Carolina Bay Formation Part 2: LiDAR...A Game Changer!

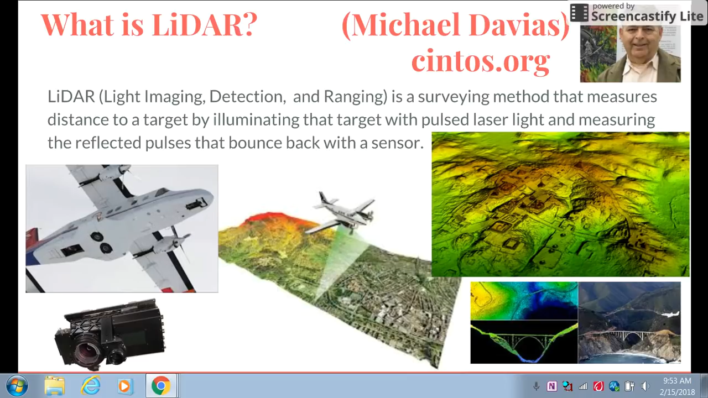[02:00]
accessible to the public and that's that's you and I. I've been in contact with Michael and he's been nothing but helpful and supportive and I'll be sure to provide a link to his website in the description below.
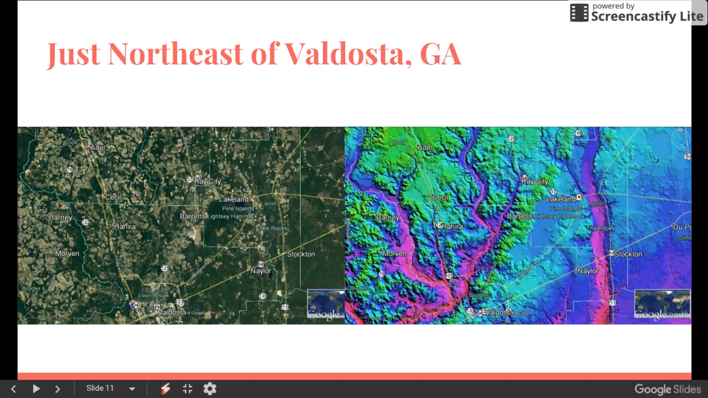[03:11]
There's one here. There's one here. There's one way up here. And again, here it is on the regular image. Adel. There's one just west of Adel. Here it is right here. So if anything, LIDAR helps pick up these flat spots in the landscape.